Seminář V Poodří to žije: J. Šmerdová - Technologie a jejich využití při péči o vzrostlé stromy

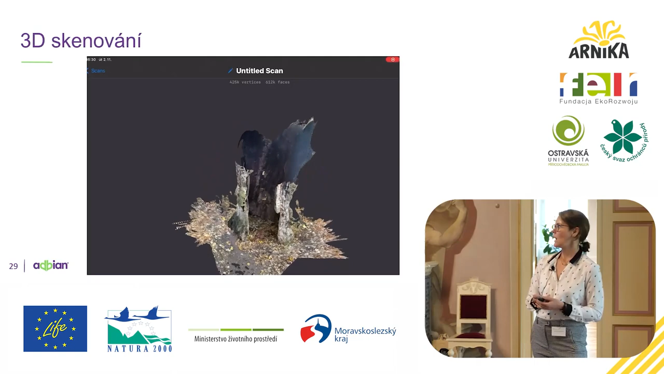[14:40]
To znamená, že v podstatě během 2-3 minut si obejdete velký strom a už takhle dostanete výstup z toho a my jsme schopni vám říct, jak moc ten strom je zdravý nebo případně kolik procent vřeva je potřeba na to, aby vlastně byl stabilní.